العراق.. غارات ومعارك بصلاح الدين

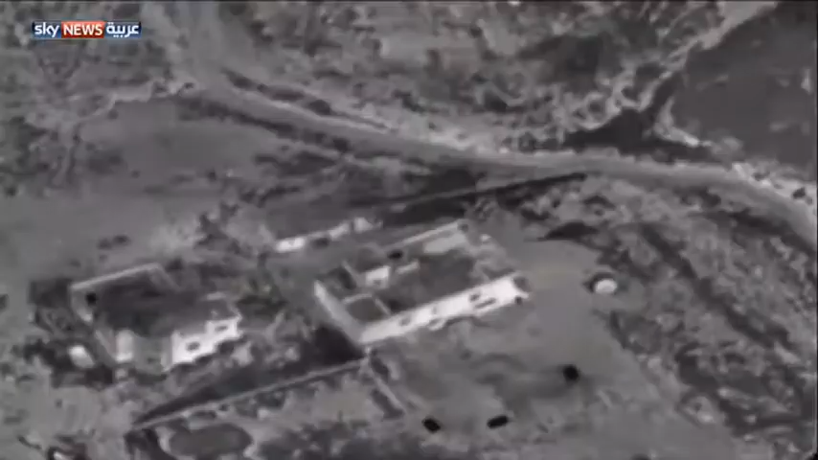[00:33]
في الوقت الذي أعلنت فيه وزارة الدفاع العراقية أن السلاح الجو واصل
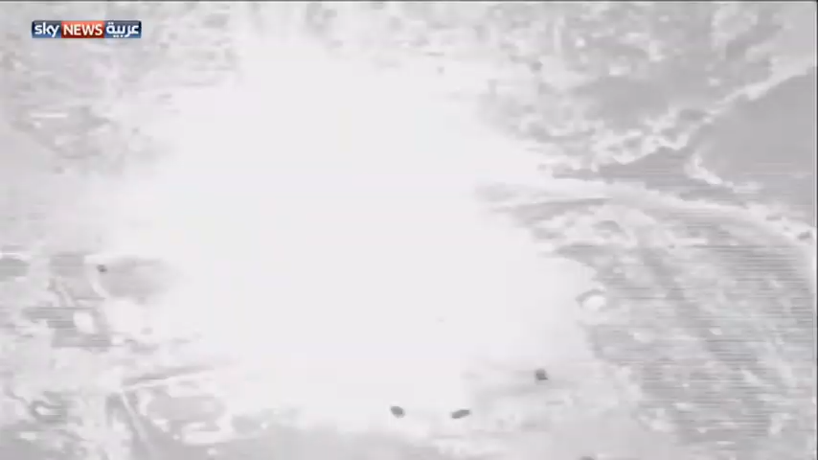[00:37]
غاراته على مواقع لمسلحي داعش في
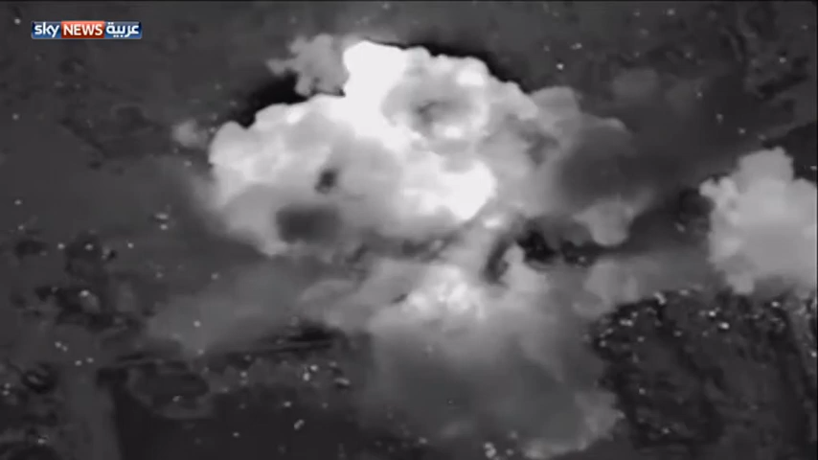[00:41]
قضاء تكريت
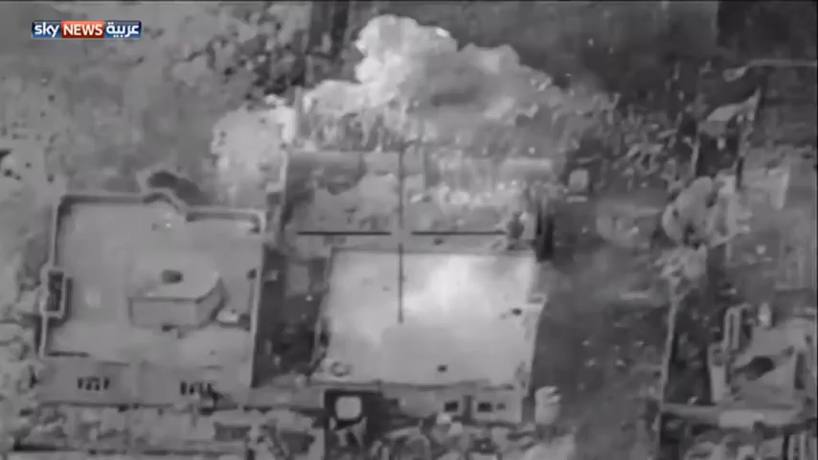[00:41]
لليوم الثالث على التوالي وذلك في إطار العملية العسكرية الموسعة لاستعادة السيطرة على المدينة وأوضحت الوزارة أن الغارات أسفرت عن مقتل العشرات
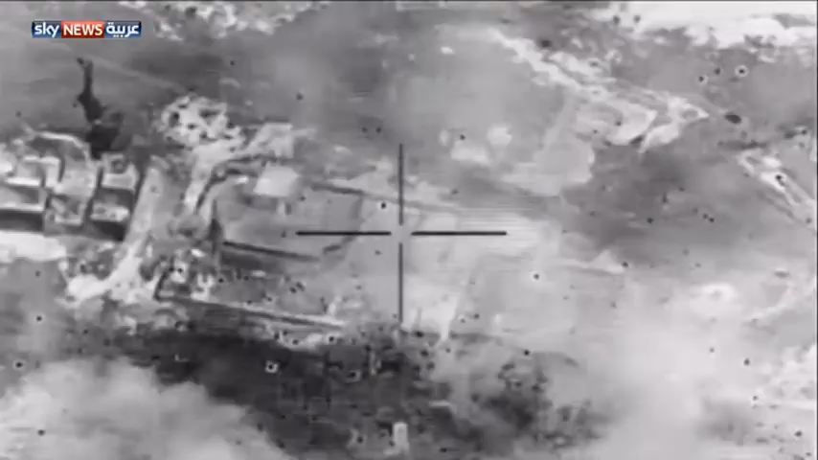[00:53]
من مسلحي داعش ومن بينهم قيادات ميدانية وأشارت الوزارة إلى أن